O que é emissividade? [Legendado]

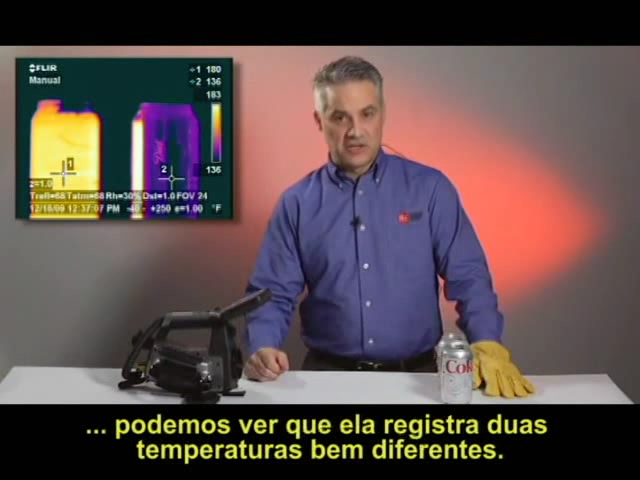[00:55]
On screen: scale top 183°F, scale bottom 136°F
The one on the left appears to be much hotter than the other.
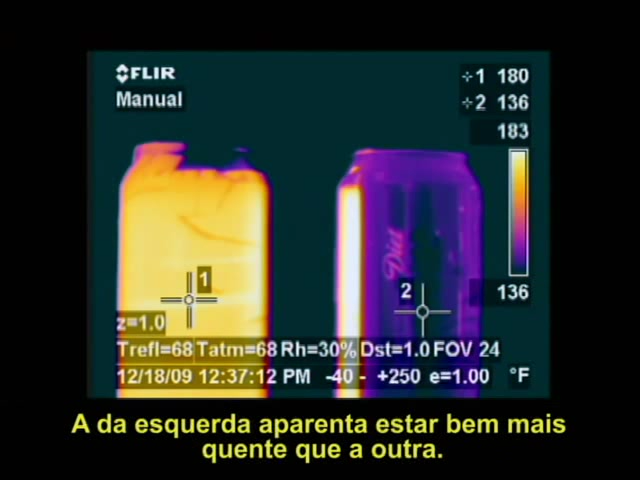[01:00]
In fact, the two cans are both filled with very hot water. The reason they seem to be at such different temperatures is because the one on the left has been wrapped in invisible scotch tape,
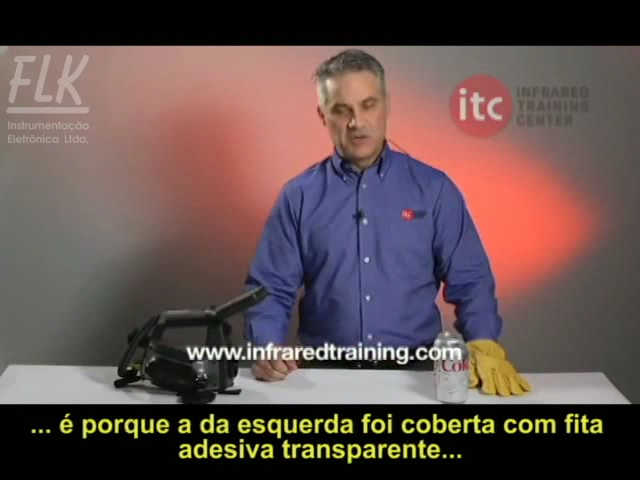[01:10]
which happens to have much better emissivity than aluminum. When I turn the other can around,
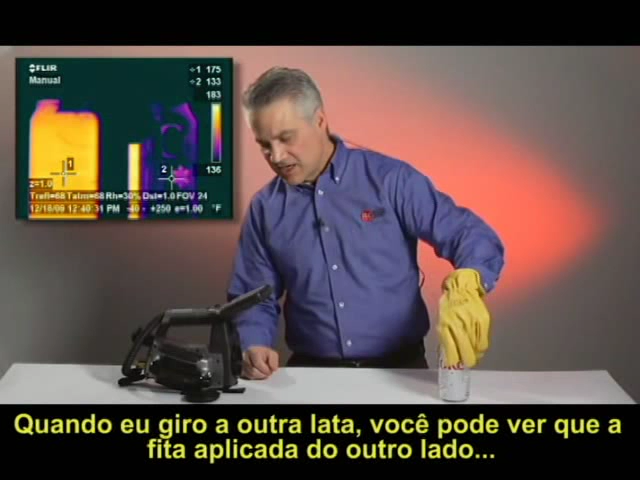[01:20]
On screen: scale top 183°F, scale bottom 136°F
you can see that the scotch tape applied to the other side yields a similar temperature to the other can.
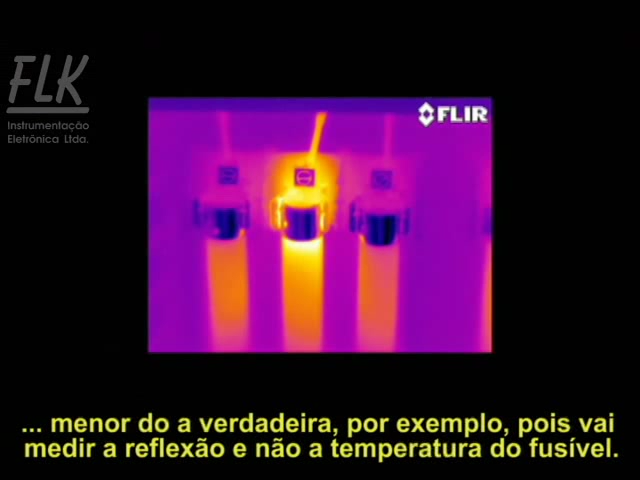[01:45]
might yield a much lower than actual temperature by measuring a reflection rather than the actual temperature of the fuse.